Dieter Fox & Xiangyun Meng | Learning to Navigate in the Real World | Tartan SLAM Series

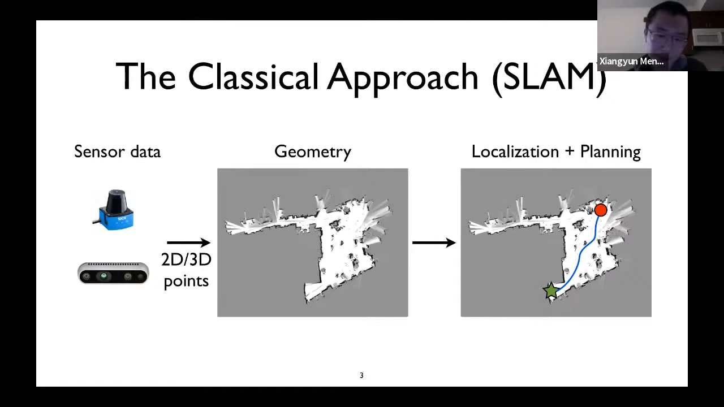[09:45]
And given this geometry, the robot could perform localization and plan a path to get you a specified goal. And as just Dieter said, SPAM has been under development for more than a decade, and has been working very well.
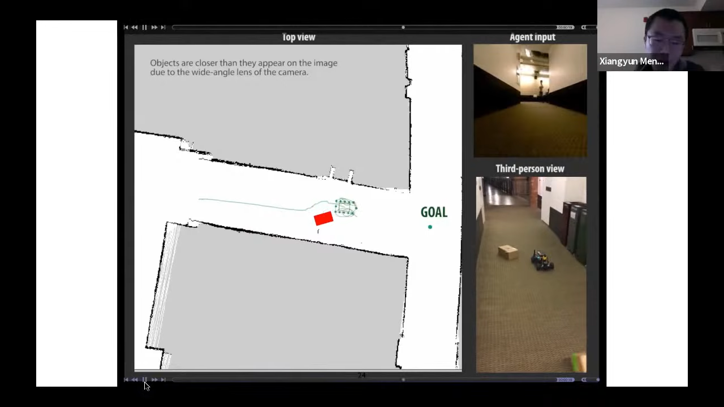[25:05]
And after that, I just throw another obstacle to block its path, and you can see that the robot is able to avoid that obstacle reactively and get to the goal.
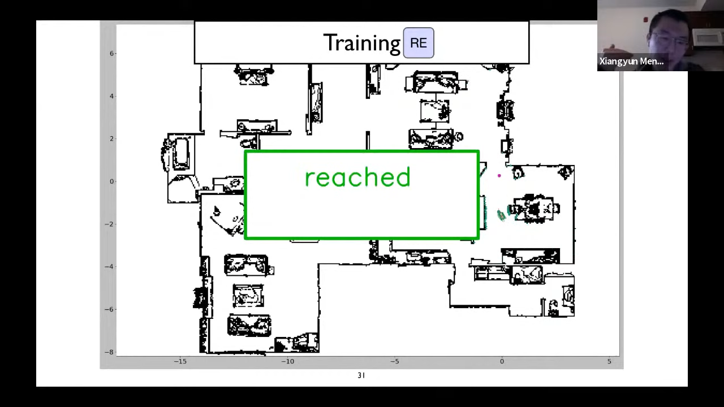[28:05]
And we will sample a target anywhere in front of the robot or below, behind the robot, and just see if the controller can reach the target. So we can generate a large number of this observation target pairs and the binary outcome. And then we can just train using like a standard across entropy loss.
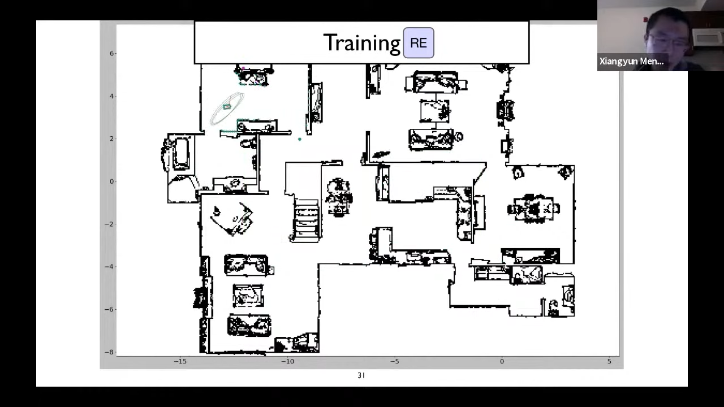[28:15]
And the robot is able to predict the probability that you can, whether you can reach the target or not. Given that train reachability estimator, we can use it to sparsify a dense trajectory.
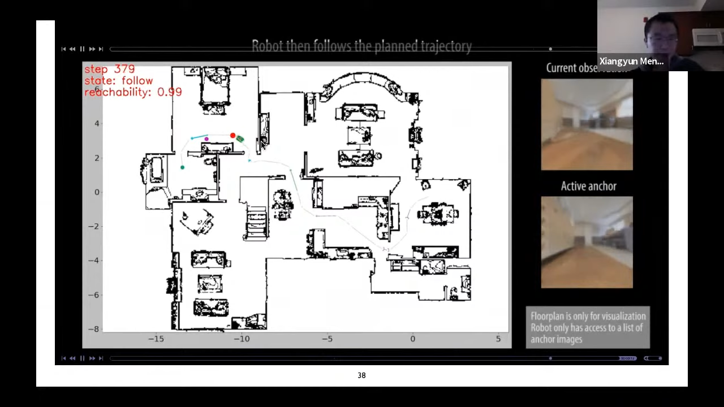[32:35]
So one question you might have is, what if the robot mislocalized itself? That can happen in environments with strong symmetry. For example, here the robot initially on the top hallway, but he thinks that it's on the hallway on the right side.
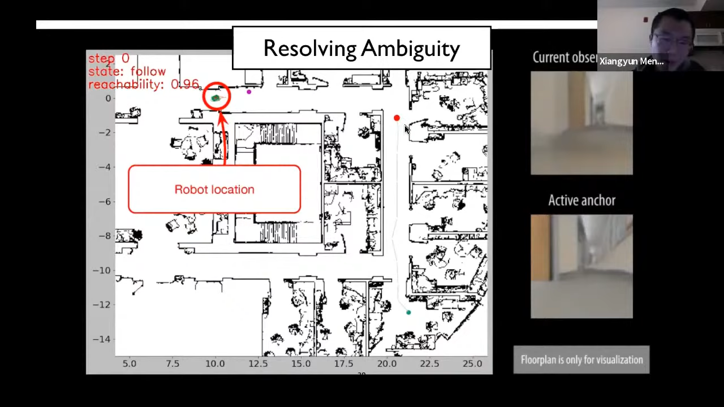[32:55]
So when this happens, it's actually the robot would just try to keep following that wrong path, but eventually it will find discrepancies like here. You find the discrepancies between the current observation and the next target image it tries to reach due to the low reachability score.
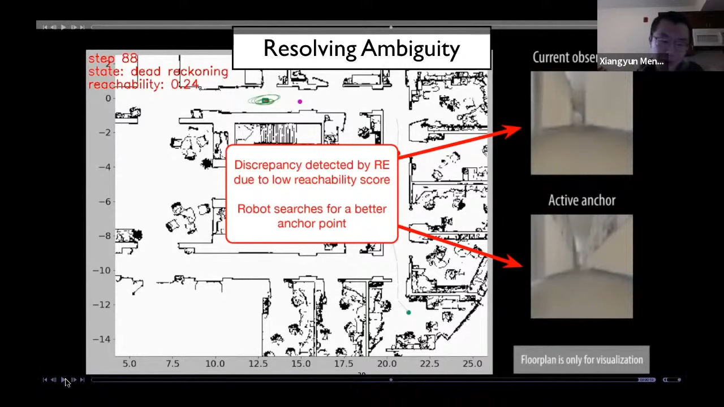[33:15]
And when it happens, it will trigger a re-planning procedure so that it will try to find a new path. And here the new path will be the correct path so the robot can just follow it to catch the goal.
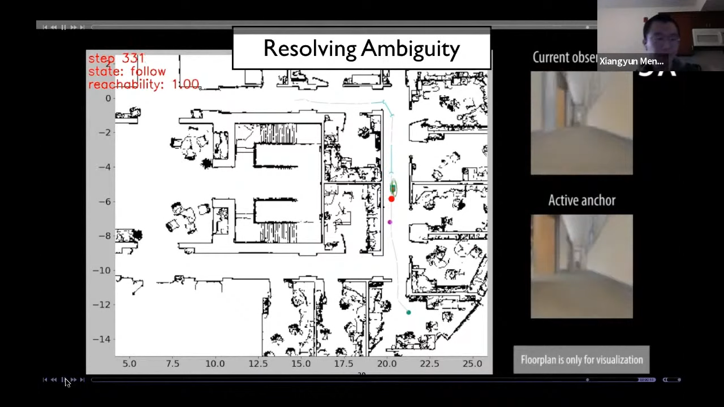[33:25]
We perform both simulation and real world experiments using our model. So our model is trained in top simulation environments. And in the five tests that hold out environments, we can achieve higher than 90% success rate.
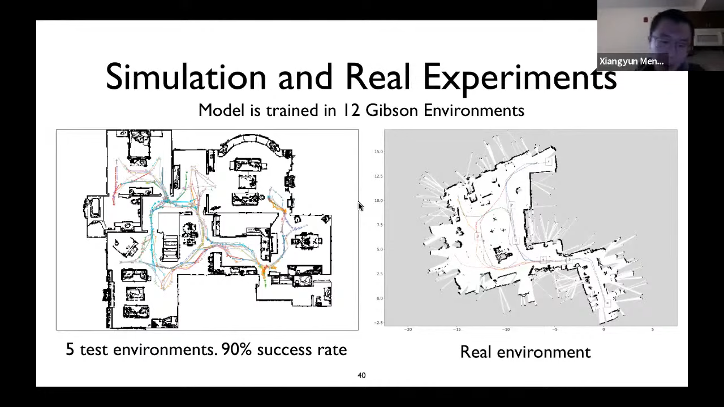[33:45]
On the right side, we'll also show you a visualization of a real environment and how the topological map looks like.
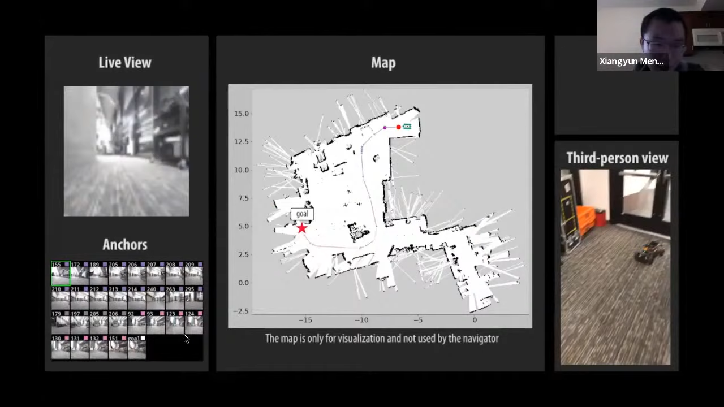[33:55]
And here is an example execution of planning and following tasks. And here you can see that the goal is on the left side and the robot is able to plan the path to get to the goal.
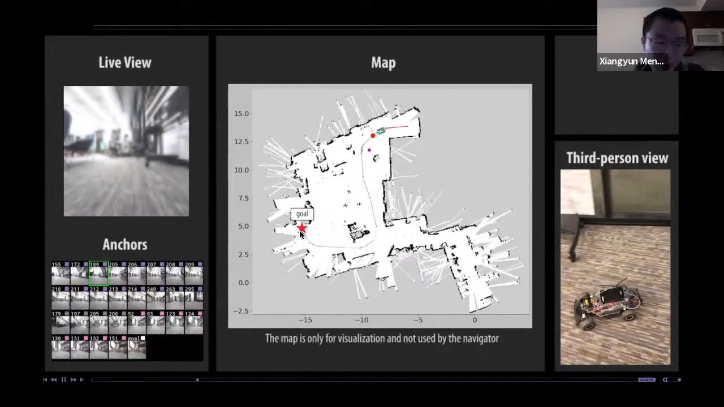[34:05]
And here the model is trained in simulation.
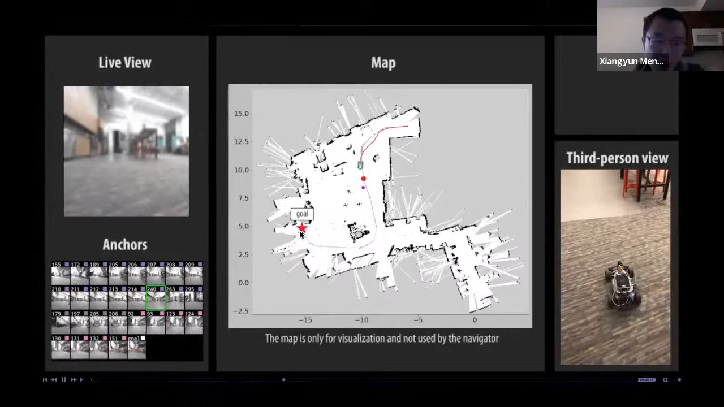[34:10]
We didn't do any fine tuning, but still you can see that you can generate a pretty robust waypoints
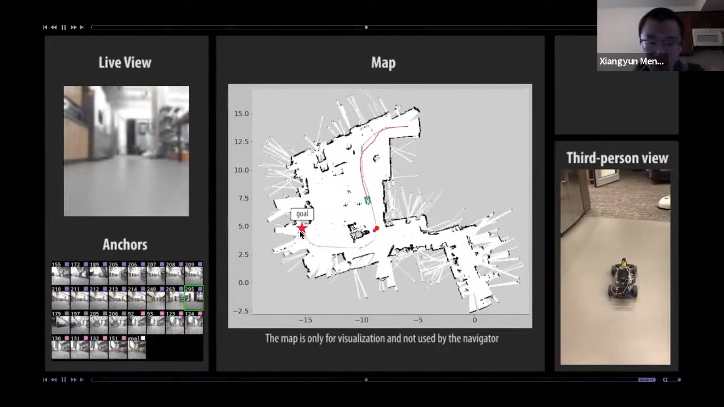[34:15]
and this trajectory following behavior.
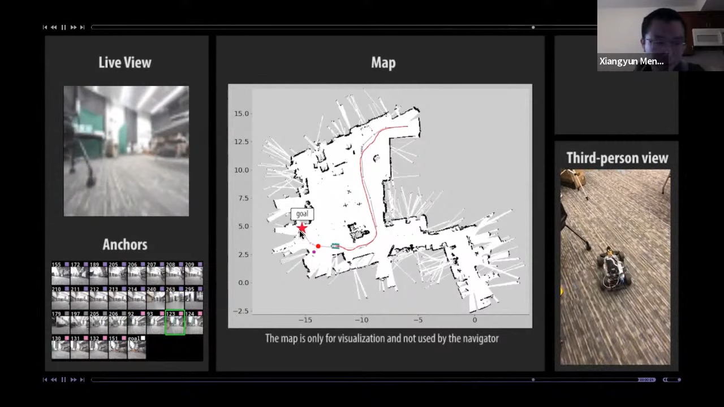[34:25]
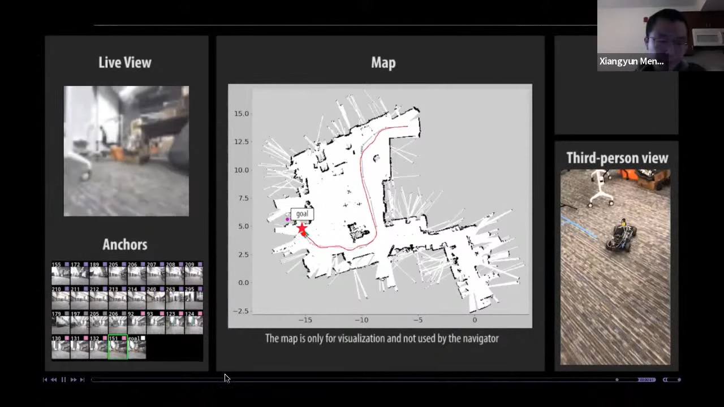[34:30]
Here is another example where we put the robot in a much larger environment. Here the robot is trying to reach a point on the top left, which is more than 100 meters away. Another aspect of this environment is it has strong symmetry.